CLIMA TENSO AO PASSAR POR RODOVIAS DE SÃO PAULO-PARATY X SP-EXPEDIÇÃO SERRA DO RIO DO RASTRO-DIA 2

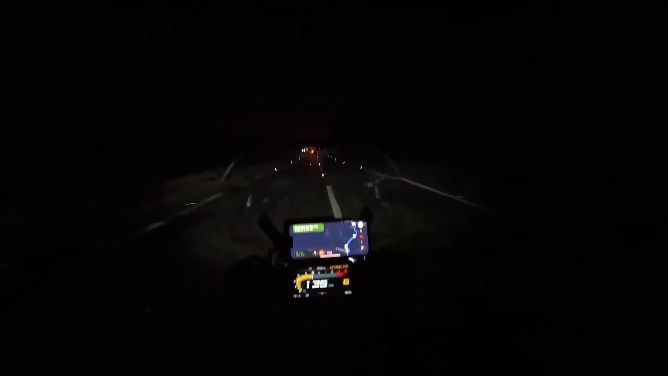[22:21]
Finalmente Finalmente Mais 22 quilômetros A gente chega A gente pegou A gente pegou uma serrinha Chata demais Galera Essa anterior Que vocês viram Nossa Muito travada A serra
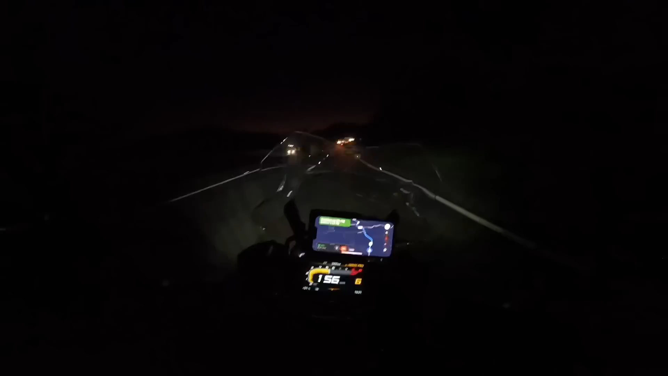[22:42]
Segurou demais A gente ali Mas faz parte Bom aqui Para testar os faróis Melhor dizendo O farol adaptativo Só tem um Não tem auxiliar Da AGS O cara que viaja Muito a noite Vale a pena Pegar um Adventure Por conta Dos faróis auxiliares No meu caso Essa viagem Que eu estou fazendo É uma vez Ou outra